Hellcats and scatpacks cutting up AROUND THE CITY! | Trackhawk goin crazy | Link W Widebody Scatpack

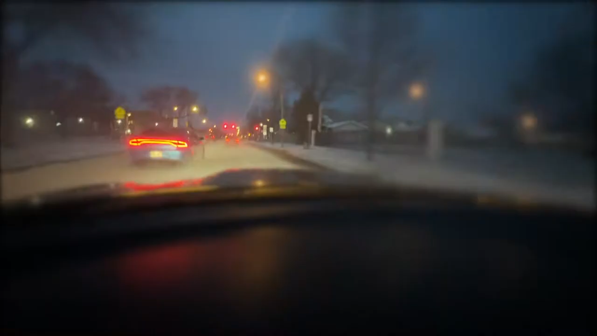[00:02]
He running reds and everything. He clowning.
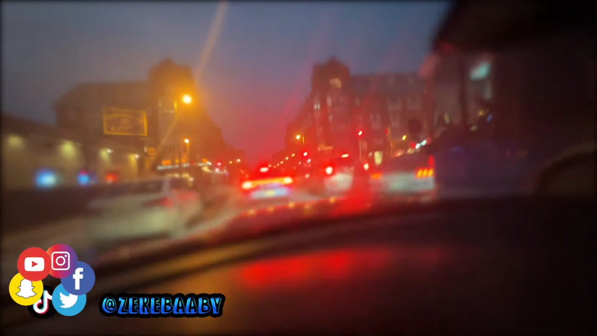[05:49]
Look, Lee, they clowned it. The tracky over there somewhere, bro. My fault. I have to put the camera down. They got real intense right there.
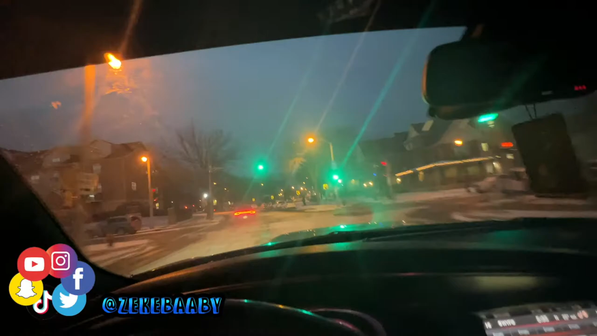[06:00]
The tracky pulled up going stupid, my nigga. Look, he right here going crazy. Look, he finna stop us, swear to God.